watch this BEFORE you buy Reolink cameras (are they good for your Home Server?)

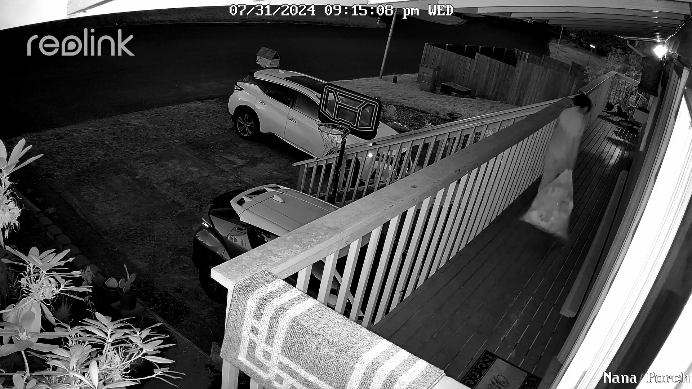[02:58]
night vision which works pretty good unless if there's something in the way but that works with any other camera
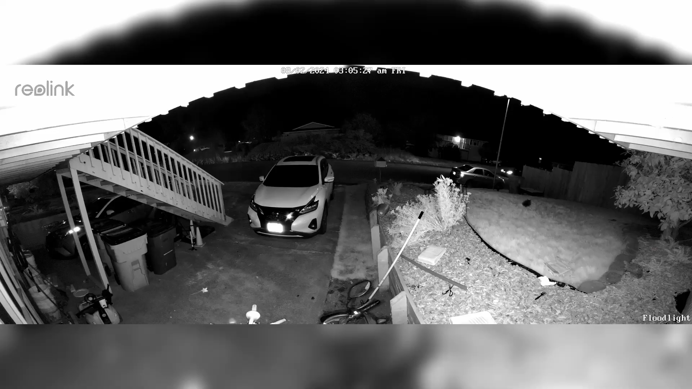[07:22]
great it's led lights no issue there and the floodlights actually just use power from poe